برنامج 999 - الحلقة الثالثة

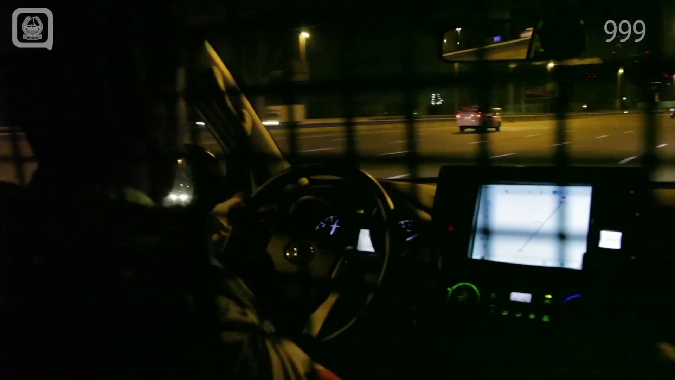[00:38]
ورد بلاغ في الثالثة صباحا عن تصادم شاحنتين على شارع الشيخ محمد بن زايد.
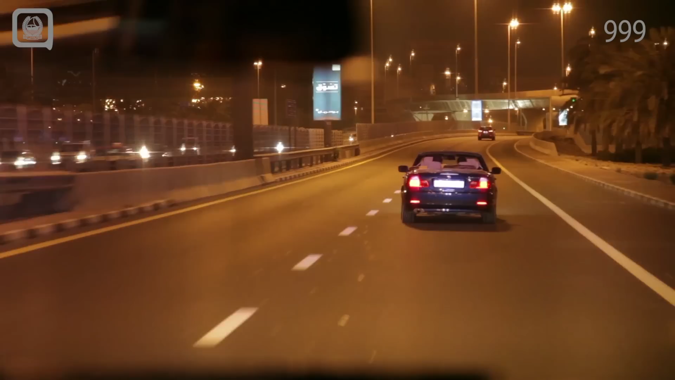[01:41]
في الأثناء كان في سيارة تسير بشكل غير طبيعي وغير منضبط.
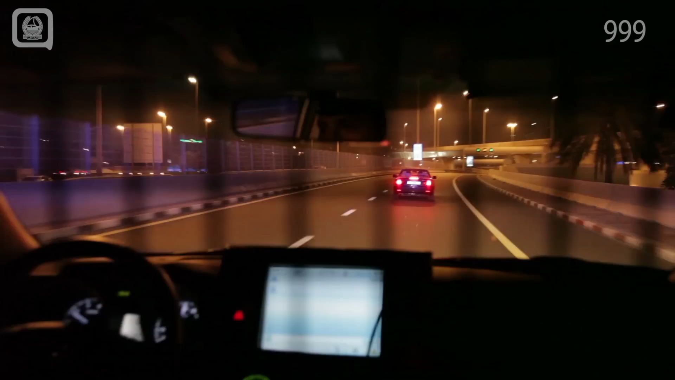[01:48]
رجال الشرطة في الدورية اشتبهوا في هذه السيارة وأسلوب قيادتها الغير طبيعي، وكان من الضروري استيقاف السيارة والتأكد من هوية ركابها وحالتهم. السيارة كان فيها 4 ركاب من الجنسية الإفريقية، وطلب منهم رجل الشرطة التحرك باتجاه منطقة آمنة للتوقف والتحقق.
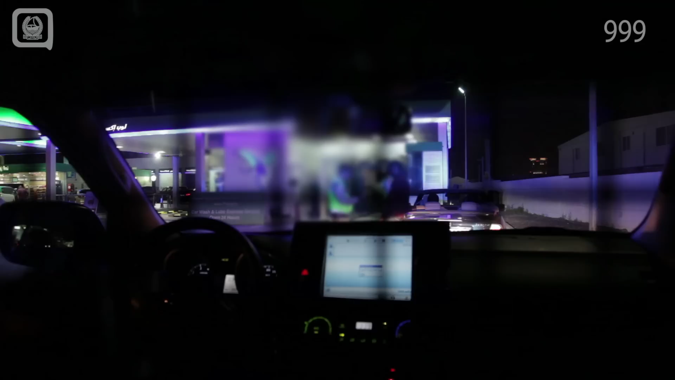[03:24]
فعند استيقافه بالسؤال وباعتراف الشخص نفسه تبين انه متناول المشروبات الكحولية.